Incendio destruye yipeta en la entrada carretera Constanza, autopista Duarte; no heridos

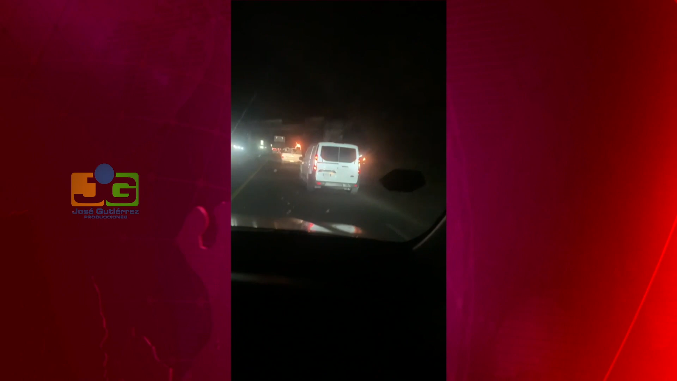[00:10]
Prendió, una jipeta se prendió. Saliendo, en la entrada saliendo ahora mismo, de bajar con tanta, un carro se prendió, una jipeta se prendió.